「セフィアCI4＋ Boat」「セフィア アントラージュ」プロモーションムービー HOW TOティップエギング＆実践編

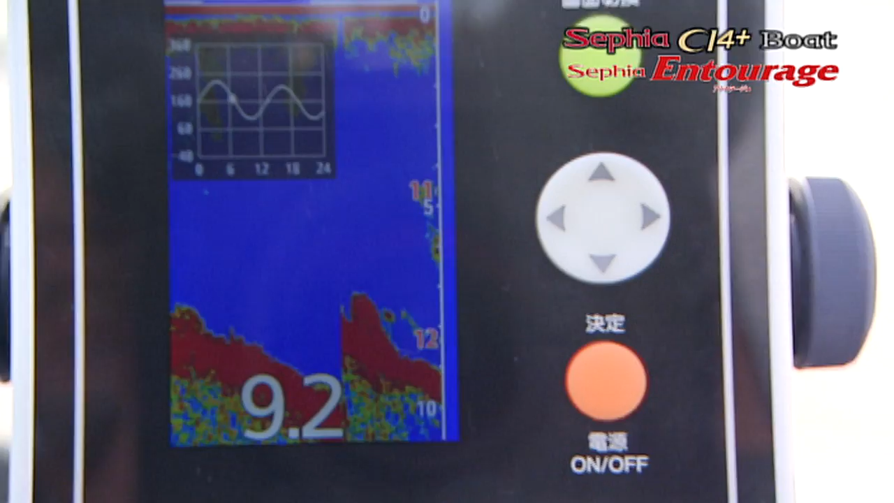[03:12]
やっぱりなるべく根の上をしっかり狙っていきたいのでそういう時にですねこう探検丸があるとあ、
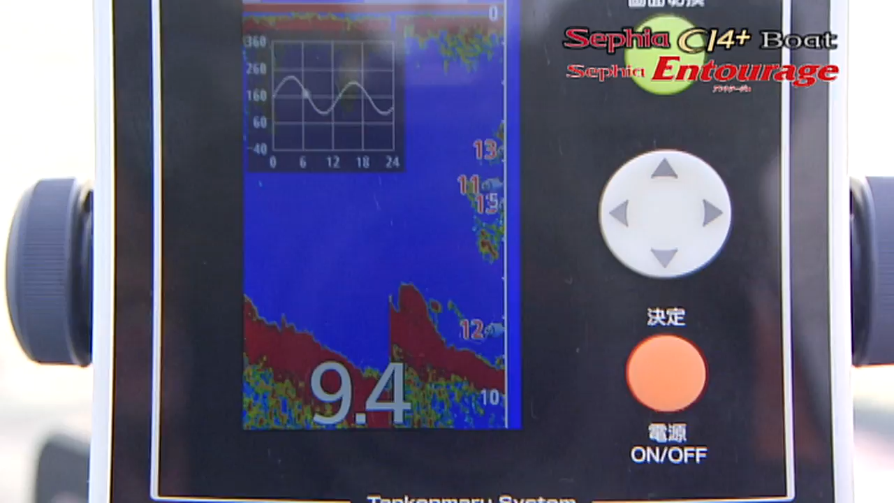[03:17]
根が出てきたなとかそういうのが分かってこうピンポイントで狙いやすくなるので
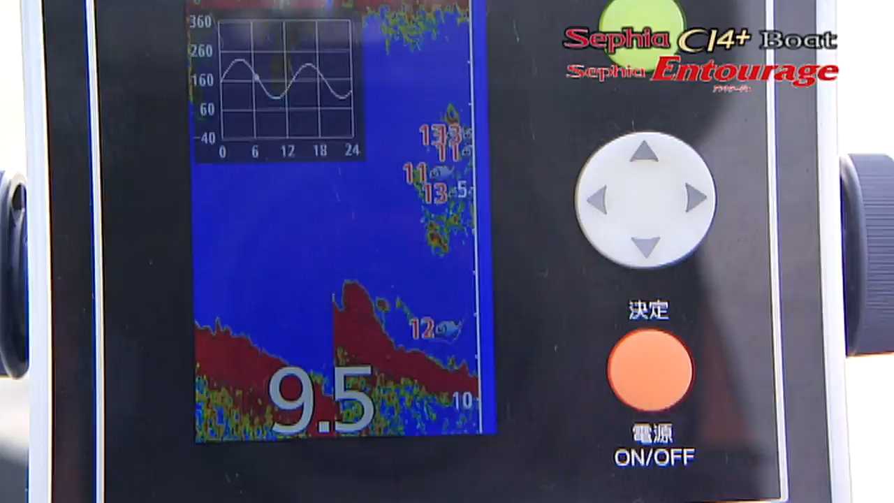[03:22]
すごくいいですねこれね今回この発売になったティップエギング専用ロッドなんですけども
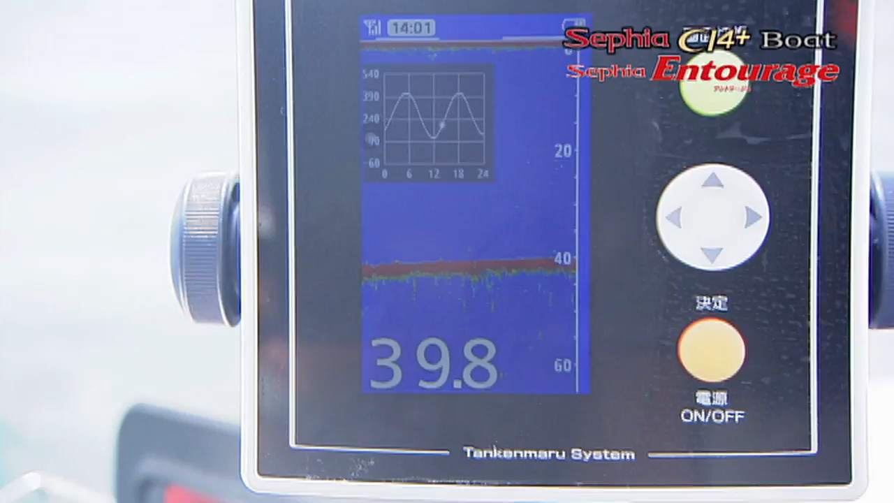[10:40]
一番今深いエリアに来ました水深今40mあるんですがロッドが67のMS